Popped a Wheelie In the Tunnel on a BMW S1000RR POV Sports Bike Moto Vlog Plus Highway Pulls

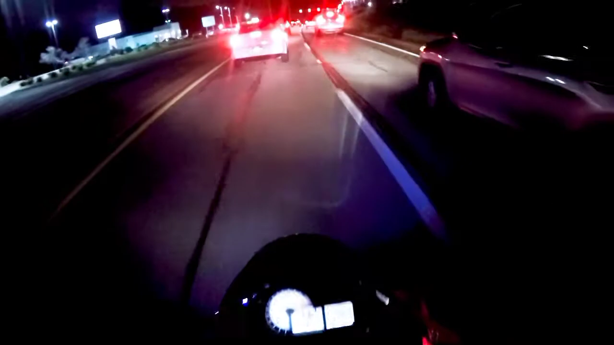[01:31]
Hopefully, when we get back up to the highway, it'll open up a little bit. This is just normal traffic. This person's not going to let me pass. They're just going to get really, really close to this person up here.
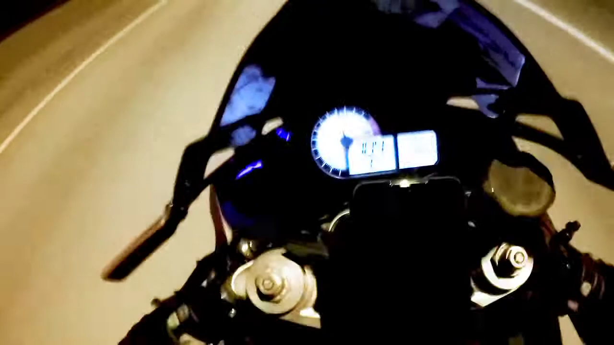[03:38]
Oh, nice little backfire for you. Don't mind me. Driving in the left lane.